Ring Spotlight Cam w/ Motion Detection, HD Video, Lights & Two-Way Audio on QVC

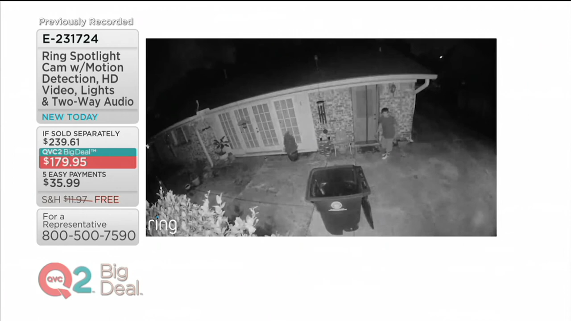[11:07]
This, to me, the minute someone walked onto your property, this is the dead of the night right there. But look, the lights came on.